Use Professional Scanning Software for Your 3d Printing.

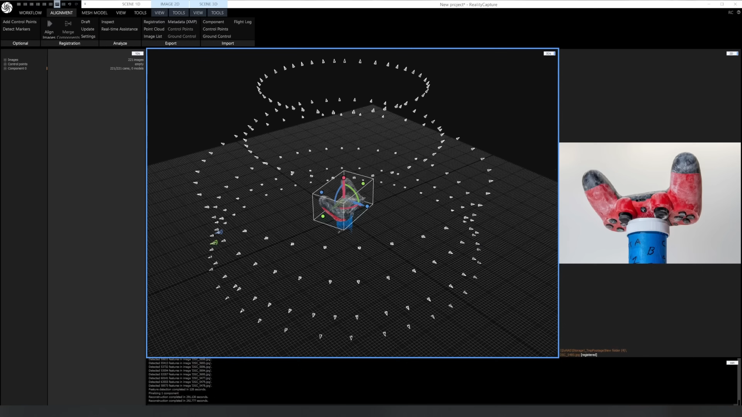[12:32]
And here's reality capture after the camera alignment. You can see all the cameras aligned in one component first try without having to add any control points.
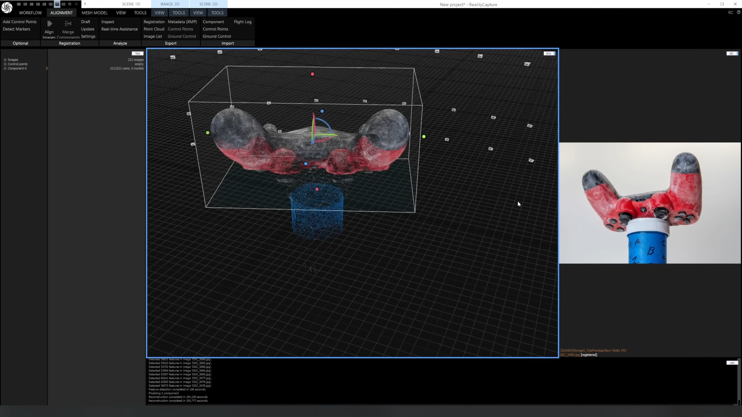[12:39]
And here's what the mesh looks like after construction.
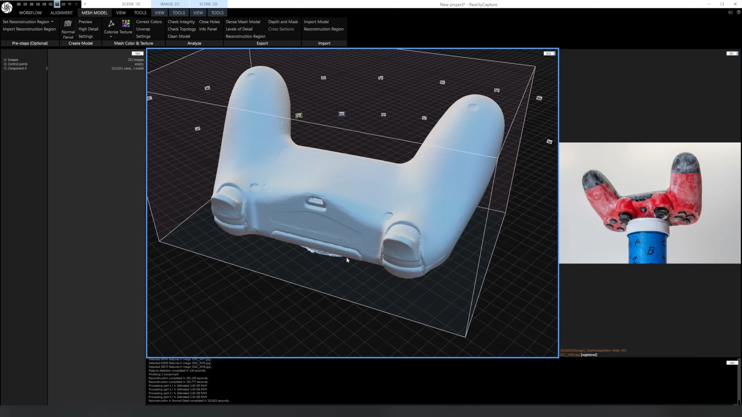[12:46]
You can see the surface is pretty smooth.
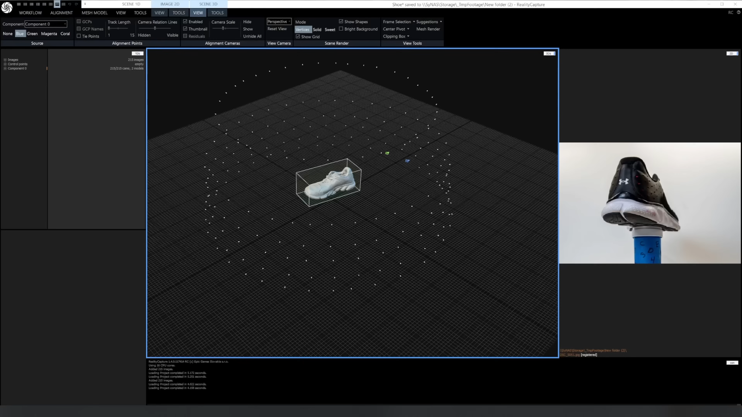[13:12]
And here's the shoe, it's scanned perfectly fine for the first time, no control points needed. All the cameras aligned. Here I'm in vertex mode, which is actually showing the dense point cloud.
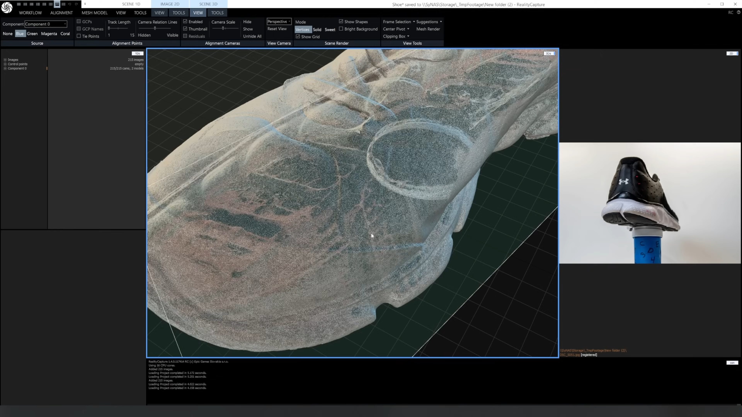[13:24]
I just wanted to show you what it actually looks like before turning on the solid mesh. Something else I wanted to use this as an example of how you need to plan ahead when you're doing your scanning.
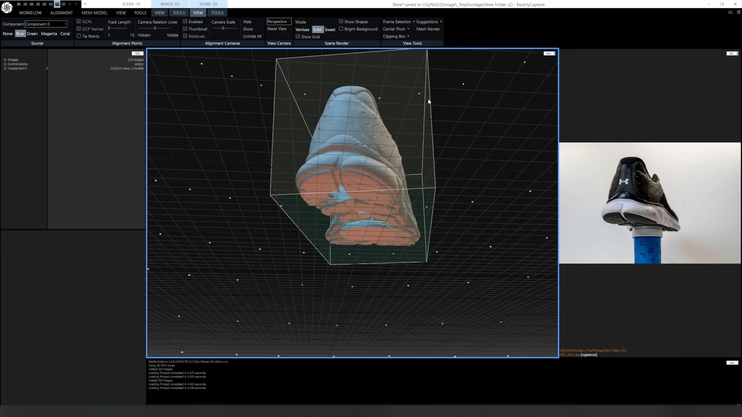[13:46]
you can see how it kind of just bridges over the parts I can't figure out leaving that hole. Now to fix this in modeling, it would take quite a bit of work to fill in that hole and smooth everything out.